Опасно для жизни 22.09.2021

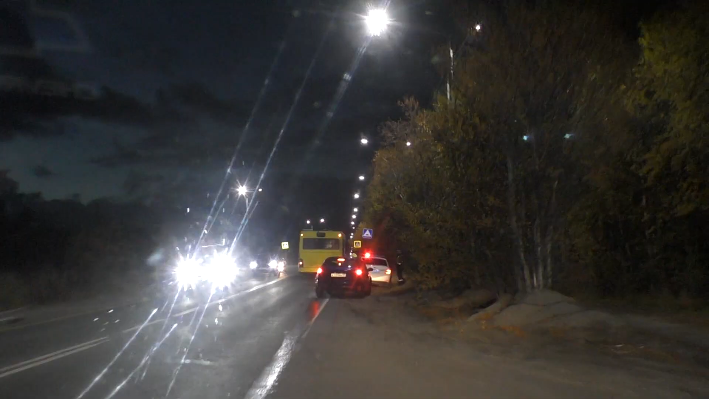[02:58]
А вот водитель автомобиля Hyundai Tucson, врезавшийся в белореченском поселке в рейсовый автобус,